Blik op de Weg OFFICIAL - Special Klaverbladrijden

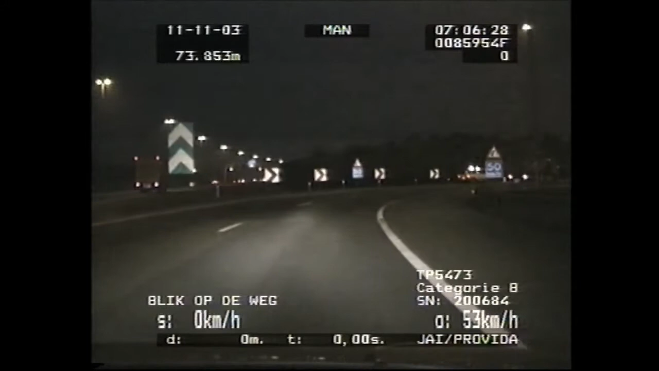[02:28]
De motorrijder die hier waarschijnlijk onderuit geschoven is, heeft in dat geval geluk gehad.
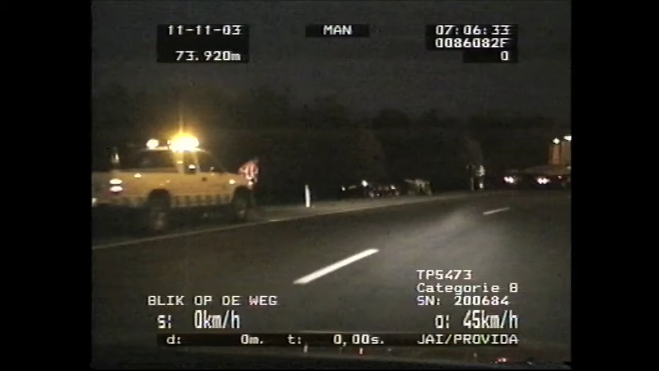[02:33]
Hier staat geen geleiderail in de bocht, maar er staan wel bomen. Ja, ja.